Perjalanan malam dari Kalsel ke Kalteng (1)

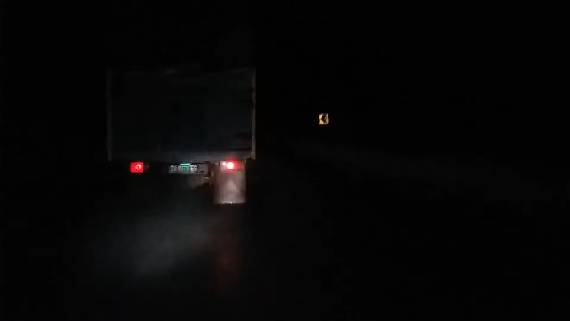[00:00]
Kita sedang melakukan perjalanan malam melewati Jalan Soekarwo. Ini baru dari arah Sungai Tabuk menuju ke perempatan
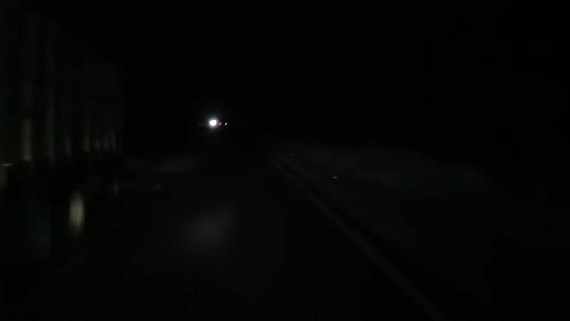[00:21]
dari Kapuas ke Banjarmasin. Kesulitannya adalah jalan ini banyak sekali lubangnya.
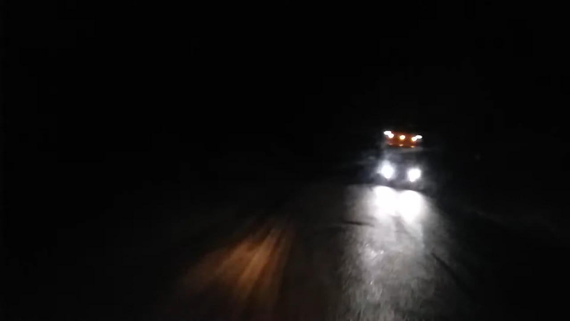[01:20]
luar biasa. Jadi kadang-kadang lebih enak menggunakan jalur kanan
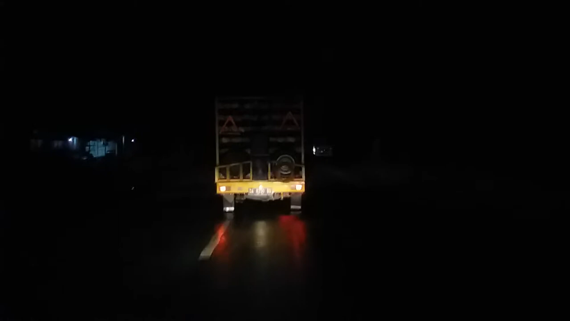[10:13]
Nah, biasanya nanti baru ke kiri lagi kalau di kanan ada lawan. Nah, ini karena di sebelah kanan kosong, kita gunakan kesempatan ini untuk menyusul truk-truk yang membawa muatan yang sangat berat.
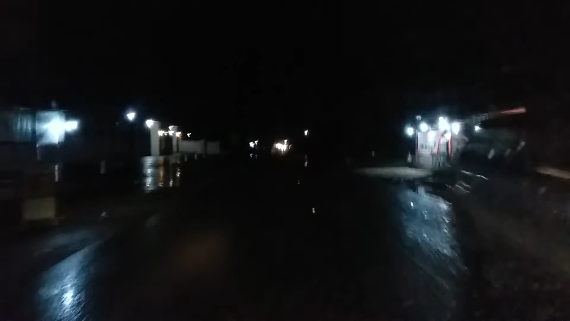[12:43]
Menuju jembatan Barito. Insya Allah kalau jalan di arah ini cukup bisa diandalkan. Insya Allah tidak banyak lubangnya atau tidak ada lubangnya.
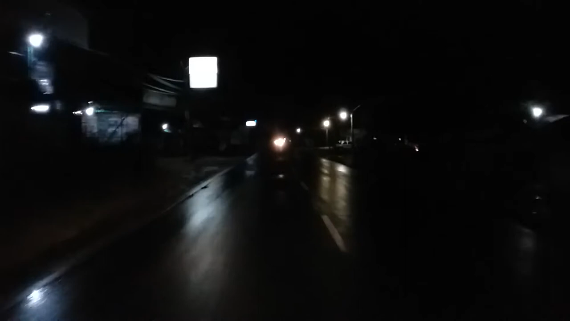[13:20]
Jalan ini dibuka sebagai tindak lanjut dari keberadaan jembatan Barito. Dan keberadaan jalan ini
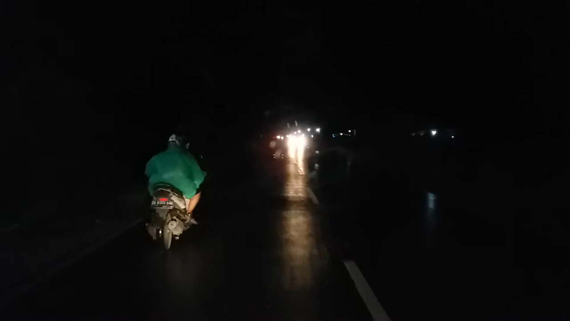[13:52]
telah membuat banyak pemukiman baru dibuka di kiri kanan jalan ini. Walaupun memang masih belum sebanyak yang ada di daerah Kandil Bakti.
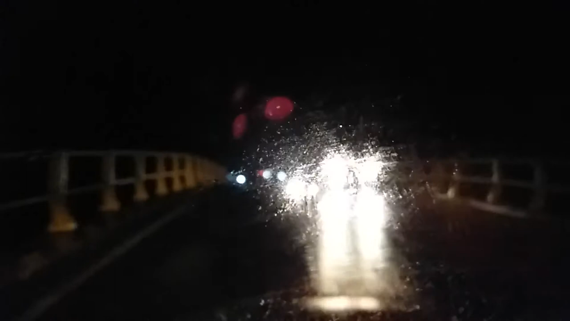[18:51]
Kondisi jalan ini sangat berbeda kondisinya dengan jalan Gubernur Syarkawi. Jadi meskipun kita berada di sisi kiri,
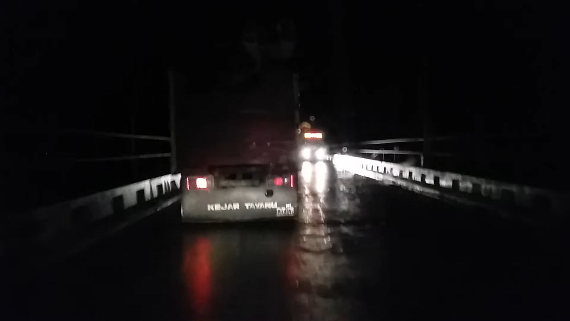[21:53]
kita bisa merasakan bagaimana jembatan ini seperti berayun. Kalau kita lihat dari konstruksinya,